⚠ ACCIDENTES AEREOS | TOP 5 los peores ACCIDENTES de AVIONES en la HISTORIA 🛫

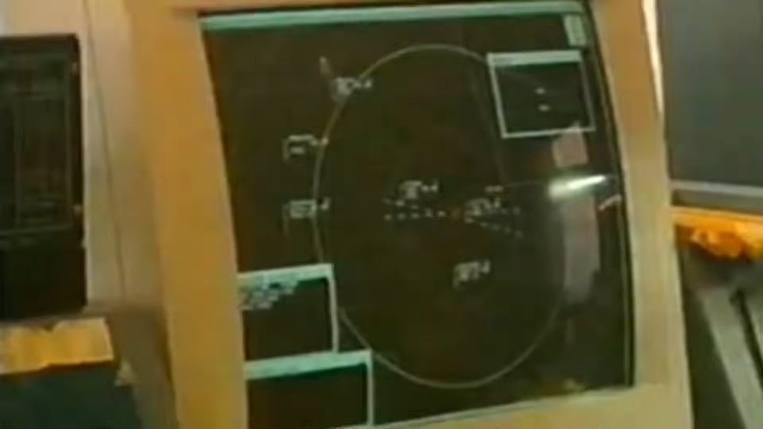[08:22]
Aunado a esto, el radar era antiguo y no medía la altitud exacta de las aeronaves.